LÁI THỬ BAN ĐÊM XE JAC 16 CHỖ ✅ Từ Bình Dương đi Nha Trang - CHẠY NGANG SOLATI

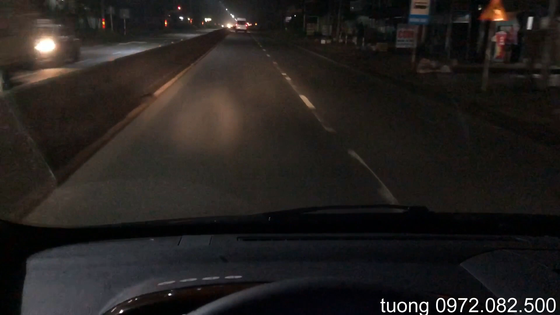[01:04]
trên đường đi từ Bình Dương đi đến thành phố Nha Trang của tỉnh Khánh Hòa để đăng ký hai chiếc xe Tắc 16 chỗ nha các bạn. Thì mình đang chạy chiếc xe này là chiếc xe Tắc 16 chỗ phiên bản limousine nha các bạn. Còn chiếc xe mà phía trước mình đang chạy kia là chiếc xe phiên bản bình thường nha các bạn, xe 16 chỗ của Tắc. Thì đấy,
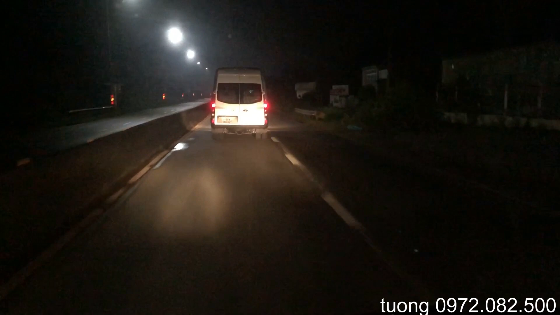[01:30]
các bạn nhìn có thể thấy khi mà chạy trên đường thì chiếc xe Tắc 16 chỗ trông rất đẹp nha các bạn. Đấy. Thì mình đang đi đến địa phận gần
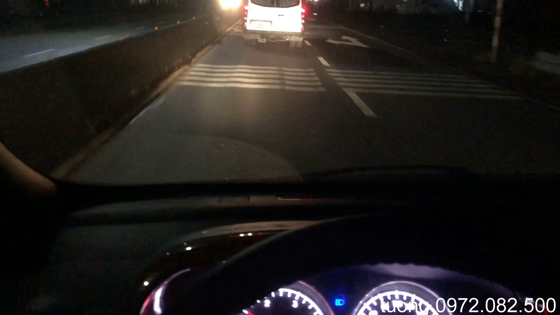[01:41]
hết Xuân Lộc các bạn ạ, thì thuộc tỉnh Đồng Nai các bạn. Đấy. Mình đã hiện tại là mình đã cũng đi sắp hết Đồng Nai các bạn.
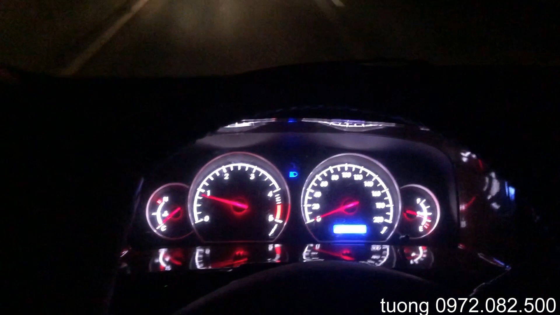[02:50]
bình thường có tên Sunrise kia các bạn, đi buổi tối thì nó cũng rất là đẹp nha các bạn. Đây các bạn có thể thấy cái đồng hồ tachometer của chiếc xe nha các bạn. Bởi vì hiện tại là mình
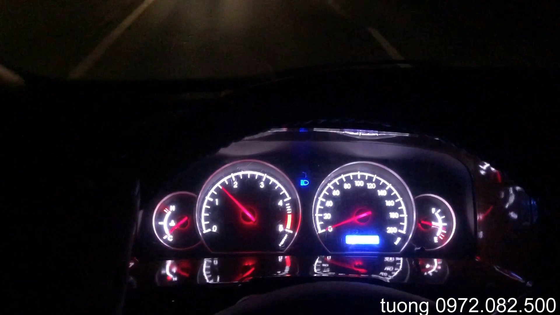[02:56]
đi ra ngoài này đăng ký cho nên mình rút cái dây tachometer ra các bạn,
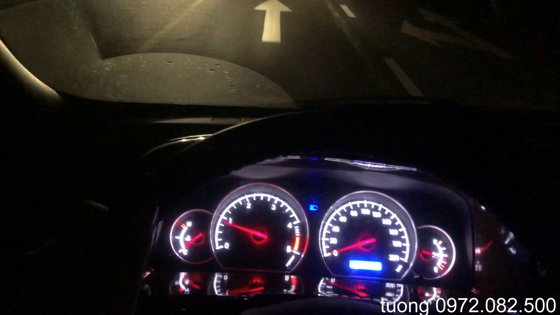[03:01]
cho nên nó không có hiển thị tốc độ cũng như không có hiển thị số km.
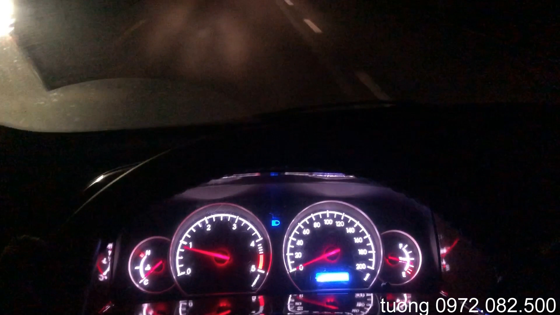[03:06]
Giờ thì cũng rất là vắng vẻ và đi trong đêm tối thì cũng hơi vất vả các bạn.
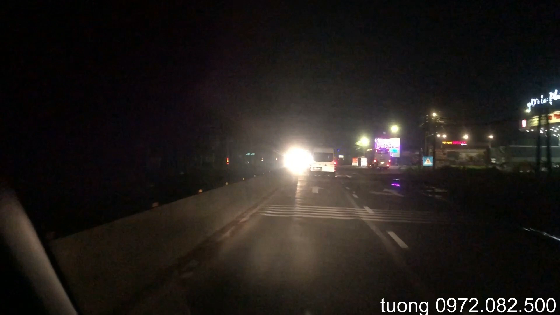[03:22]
Đấy, ở ngoài kia là có cái gì mà chớp chớp nháy nháy kìa. Cảm giác lái của mình khi đi trên chiếc xe này cảm giác rất cứng cáp các bạn ơi. Đi chiếc xe này thì độ đầm, độ êm ái rất là tốt, với lại cái sự cách âm của nó là cũng rất tốt nha các bạn. Mình đi đi trên xe thì nó không có bị chao đảo nhiều,